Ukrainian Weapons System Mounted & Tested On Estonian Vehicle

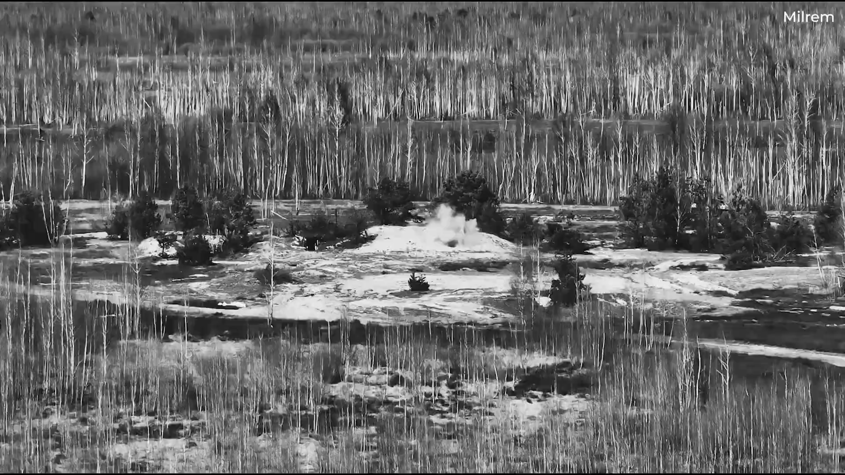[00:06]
Estonian defense firm Milrim Robotics put out a video showing one of its small FEMUS unmanned ground vehicles fitted with a Ukrainian 40mm grenade launcher. With this combo, live fire testing was conducted.